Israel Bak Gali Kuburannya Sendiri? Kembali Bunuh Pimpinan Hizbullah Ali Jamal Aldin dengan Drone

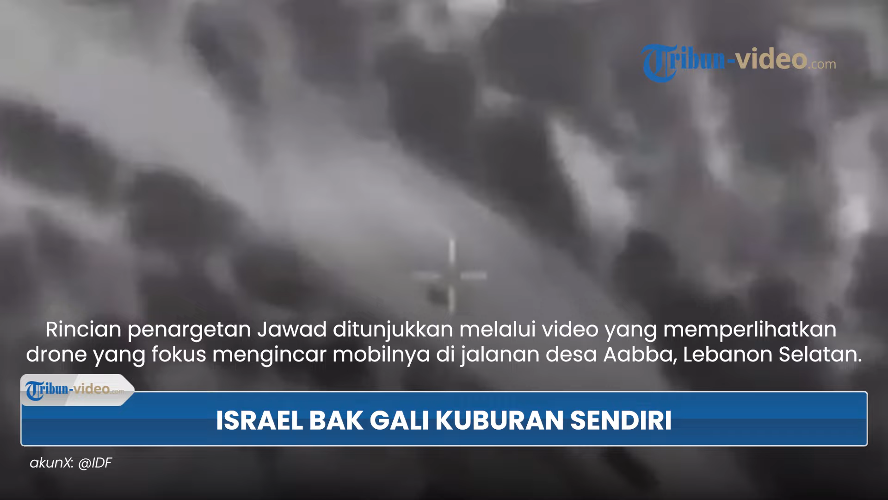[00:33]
Rincian penargetan jawab ditunjukkan melalui video yang memperlihatkan drone yang fokus mengincar mobilnya di jalanan desa Aba, Lebanon Selatan. Setelah itu drone berisi bahan peledak tersebut pun berakhir meledak.